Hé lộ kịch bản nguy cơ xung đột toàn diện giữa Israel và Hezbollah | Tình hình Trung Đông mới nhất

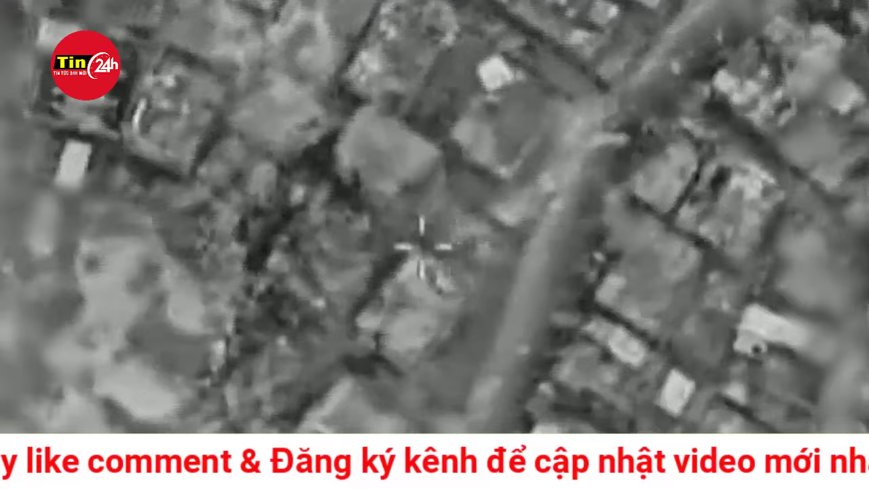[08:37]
IDF ngày 23 tháng 9 thông báo họ không kích 300 mục tiêu của Hedbo la sau khi nắm thông tin Hedbo la chuẩn bị nã lượng lớn dốc kết vào Israel.
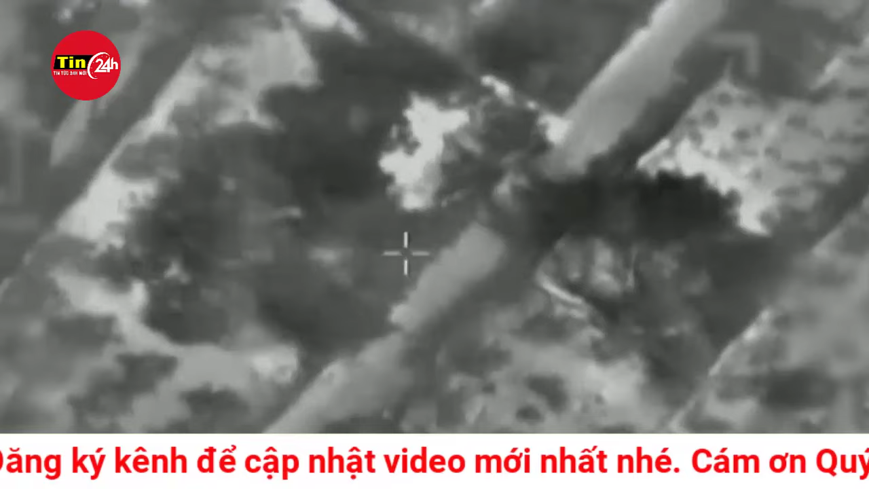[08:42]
Truyền thông Li-Bank đưa tin ít nhất một dân thường thiệt mạng và 6 người bị thương.
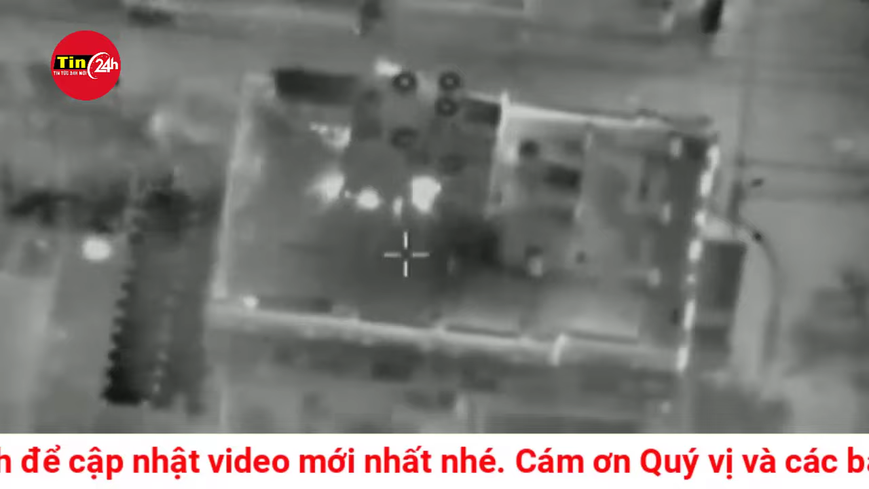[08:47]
Đụng độ qua biên giới Israel, Li-Bank diễn ra gần như mỗi ngày từ tháng 10 năm 2023.